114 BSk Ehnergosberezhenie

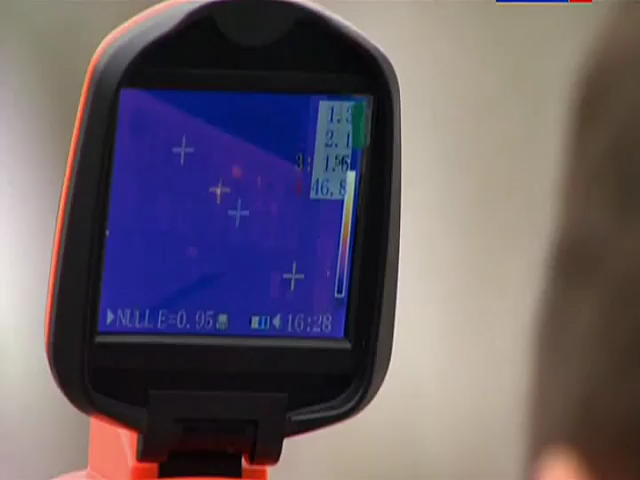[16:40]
Как видно на дисплее, самые значительные теплопотери у офисного здания завода происходят через окна и систему вентиляции.
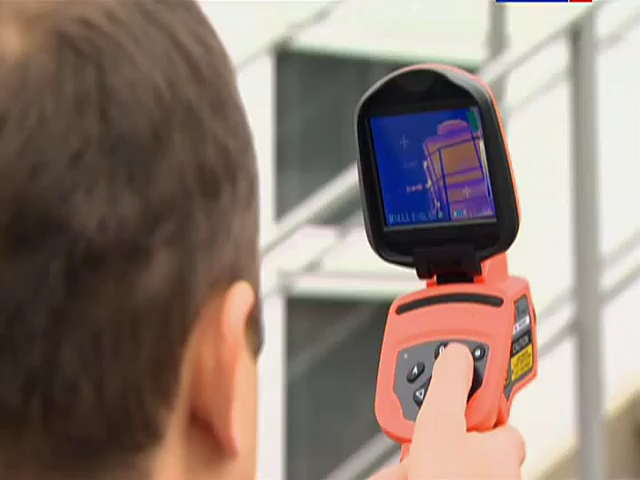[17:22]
Перед проведением тепловизионного исследования какого-либо объекта выставляется температура окружающего воздуха,
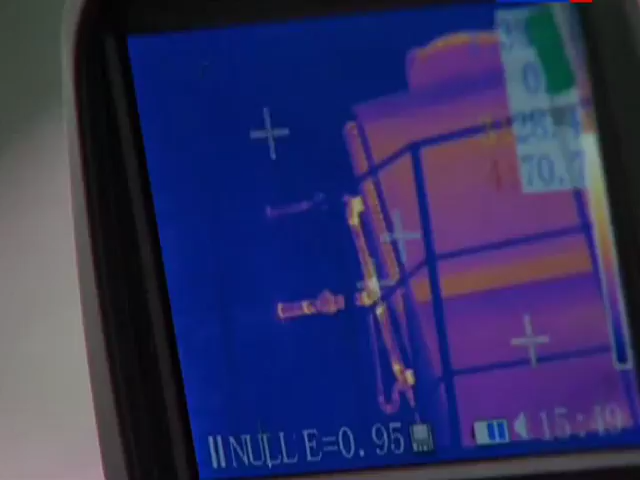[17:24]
а также материал, из которого он сделан,
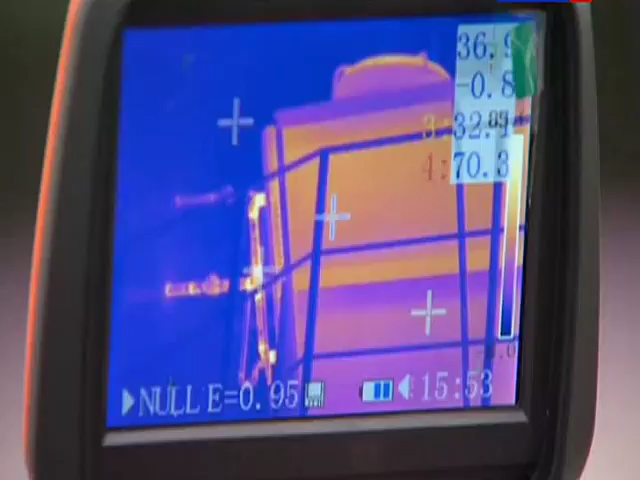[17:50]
разогревается до температуры от 40 до 70 градусов Цельсия.